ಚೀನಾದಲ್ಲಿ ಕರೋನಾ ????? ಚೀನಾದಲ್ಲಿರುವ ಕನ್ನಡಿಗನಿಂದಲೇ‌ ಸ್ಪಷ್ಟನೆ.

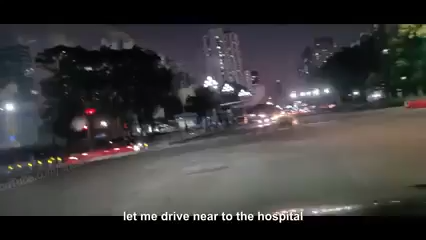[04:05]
ನೋಡಿ, ಇದು ಈ ಬಿಲ್ಡಿಂಗ್ ಹಾಸ್ಪಿಟಲ್ ಬಿಲ್ಡಿಂಗ್ ಇದು. ಇಲ್ಲಿ ನನಗೆ ಟ್ರಾಫಿಕ್ ಜಾಮೇ ಕಾಣ್ತಾ ಇಲ್ಲ.
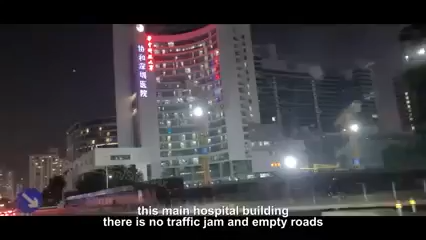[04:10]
ನೋಡಿ, ಖಾಲಿ ಇದೆ ರೋಡ್ ಇಲ್ಲಿ.
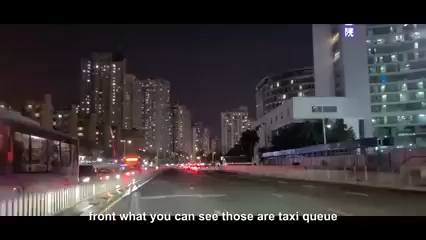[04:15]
ಅದೇ ಅದು ಮುಂದ್ಗಡೆ ಕಾರ್ಗಳೆಲ್ಲ ಕಾಣ್ತಾ ಇರೋ, ಸ್ವಲ್ಪ ಅದು ಟ್ಯಾಕ್ಸಿ ಕ್ಯೂ ಇದೆ ಇಲ್ಲಿ.
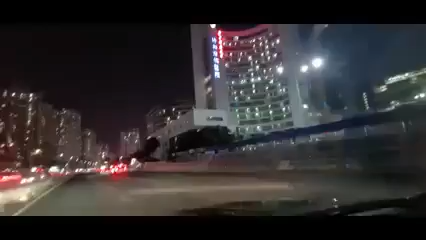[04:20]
ನೋಡಿ, ಒಂದ್ ನಿಮಿಷ ನೋಡಿ, ಇದೆ ಹಾಸ್ಪಿಟಲ್. ನೋಡಿ, ಖಾಲಿ ಇದೆ ನೋಡಿ, ಬರೀ ಟ್ಯಾಕ್ಸಿ ಮಾತ್ರ ಇದೆ ಇಲ್ಲಿ, ಟ್ಯಾಕ್ಸಿ ಕ್ಯೂ ಮಾತ್ರ ಇದೆ, ಮಿಕ್ಕಿದೇನು ಇಲ್ಲ.
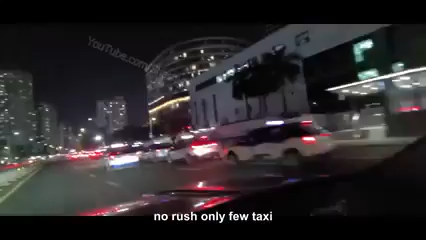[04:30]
ನೋಡಿ, ಯಾರು ಅಷ್ಟು ಜನ ಇಲ್ಲ, ಏನು ಇಲ್ಲ ಇಲ್ಲಿ, ಖಾಲಿ ಹೊಡಿತಾ ಇದೆ. ನೋಡಿ ಹಾಸ್ಪಿಟಲ್, ನೋಡಿ ಖಾಲಿ ಇದೆ.
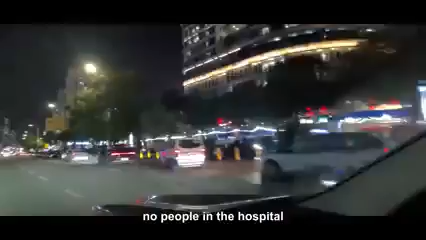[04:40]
ನೋಡಿ, ಫುಲ್ ಹಾಸ್ಪಿಟಲ್ ಖಾಲಿ ಇದೆ. ನೋಡಿ, ಫುಲ್ ಖಾಲಿ ಇದೆ ಹಾಸ್ಪಿಟಲ್. ಈ ಕಡೆ ಡೈರೆಕ್ಷನ್ ಇಂದ ನಾನು ಹೋಗ್ತಾ ಇದ್ದೀನಿ ಕಾರ್ ತಗೊಂಡು.
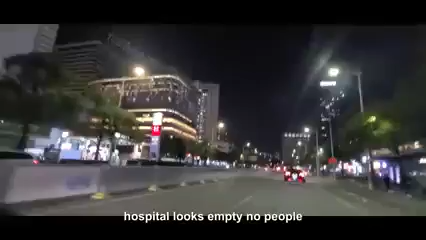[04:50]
ನೋಡಿ, ಹಾಸ್ಪಿಟಲ್ ಹತ್ರ ಖಾಲಿ ಇದೆ ಅಲ್ಲಿ, ಯಾರು ಜನ ಇಲ್ಲ ನೋಡಿ. ಅದು ಇವತ್ತು ಫ್ರೈಡೆ ಬೇರೆ, ಸಾಯಂಕಾಲ ಇಲ್ಲಿ ಸಿಕ್ಕಾಪಟ್ಟೆ ರಶ್ ಇರುತ್ತೆ, ಬಟ್ ರೋಡ್ಸ್ ಎಲ್ಲ ಖಾಲಿ ಇದೆ.
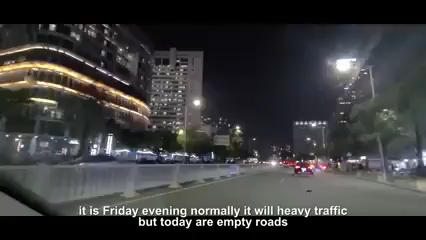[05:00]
ಅದು ಒಪ್ಕೊಂತೀನಿ ನಾನು, ಟ್ರಾಫಿಕ್ ಇಲ್ಲ, ಬಟ್ ಹಾಸ್ಪಿಟಲ್ ಮಾತ್ರ ಖಾಲಿ ಹೊಡಿತಾ ಇದೆ. ಇಲ್ಲಿ ಒಂದು ನಿಮಿಷ ವಿಂಡೋ ಓಪನ್ ಮಾಡಿ ತೋರಿಸ್ತೀನಿ ನಿಮಗೆ.
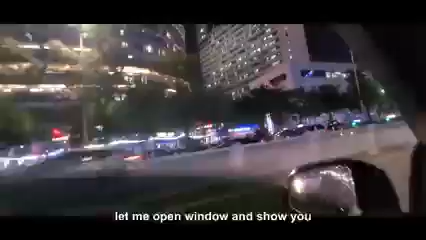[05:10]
ಹಾಸ್ಪಿಟಲ್ ಮಾತ್ರ ಫುಲ್ ಖಾಲಿ ಹೊಡಿತಾ ಇದೆ.
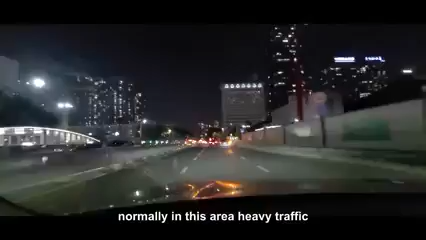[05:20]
ಆಮೇಲೆ ಇದು ಏರಿಯಾ ಬಂದ್ಬಿಟ್ಟು ಇಲ್ಲಿ ಸಿಕ್ಕಾಪಟ್ಟೆ ಟ್ರಾಫಿಕ್ ಗುರು. ಇಲ್ಲಿ ಎಷ್ಟು ಟ್ರಾಫಿಕ್ ಇರುತ್ತೆ ಅಂದ್ರೆ, ಇಲ್ಲಿಂದ ಮನೆ ಇಲ್ಲಿಂದ ಬರೀ ಒನ್ಲಿ 1 ಕಿಲೋಮೀಟರ್ ಇದೆ.
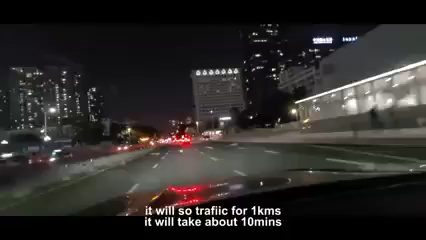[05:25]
ಅಟ್ಲೀಸ್ಟ್ ನನಗೆ ಒಂದು 10 ಮಿನಿಟ್ಸ್ ಬೇಕಾಗುತ್ತೆ ಅಷ್ಟು.